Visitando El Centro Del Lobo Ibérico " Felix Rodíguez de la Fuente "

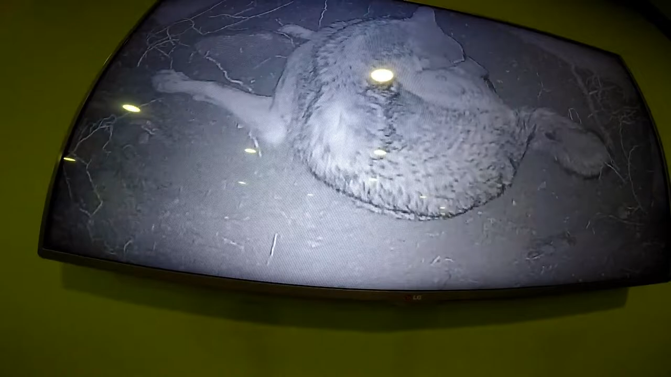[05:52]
Ya están haciendo. Sí, sí, ya está. Lo está lamiendo. Sí.
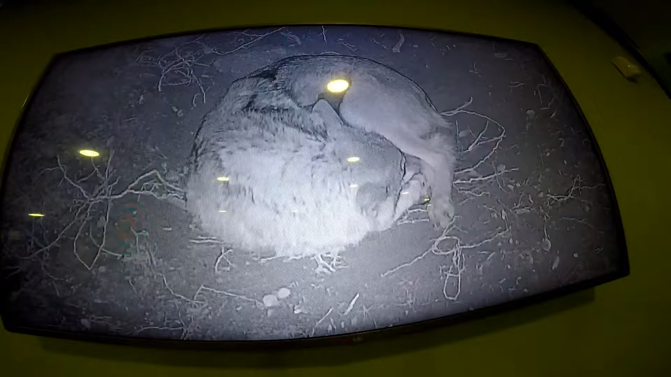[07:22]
Ahí vemos cómo ha nacido ya Robledo. ¿Solamente nació Robledo? Solamente sobrevivió. Ah, vale. O sea que nacieron más hermanitos con él, claro. Tres, pero los otros no sobrevivieron.